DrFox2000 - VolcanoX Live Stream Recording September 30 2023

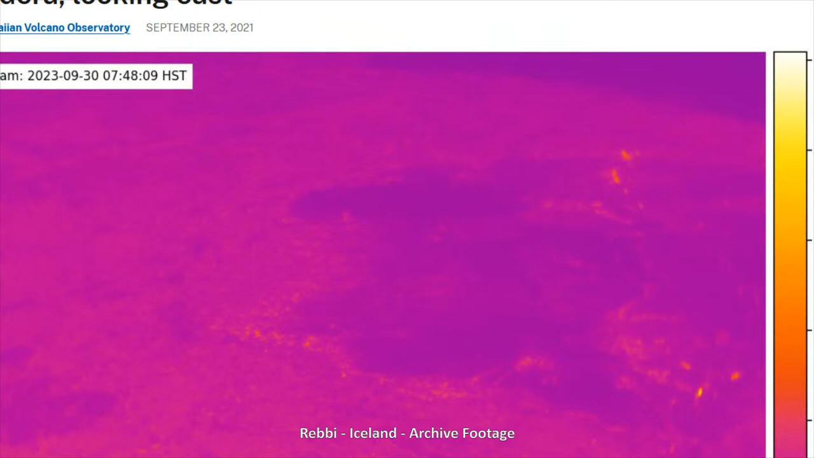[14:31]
This was the thermal from earlier. I should turn that thing off there. There we go. And we're going to refresh that before we even bother looking at it. There we go.
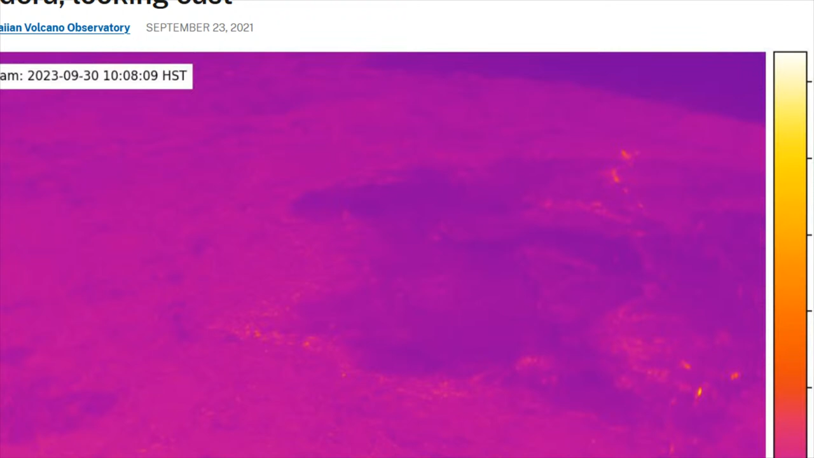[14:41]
And yeah, nothing really changed looking at that thermal. It's all pretty much the same. Everything is cooling down.
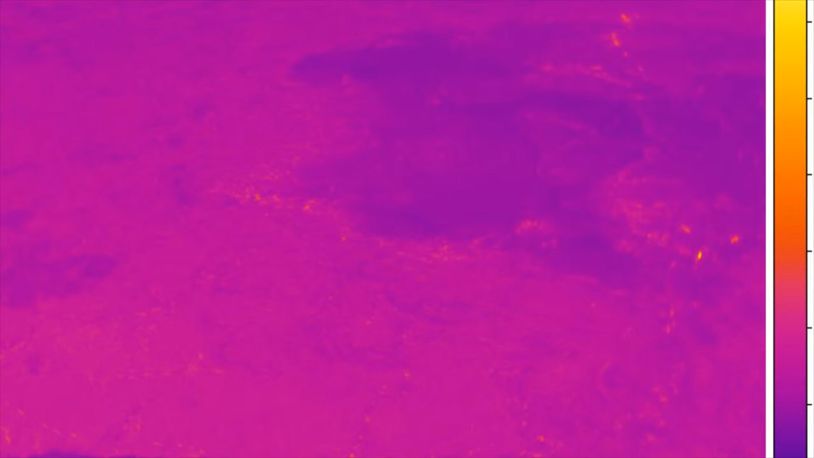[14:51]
Maybe a little cooler today than it was yesterday. And central area, definitely not seeing a heck of a lot there. So all good, let's leave that be,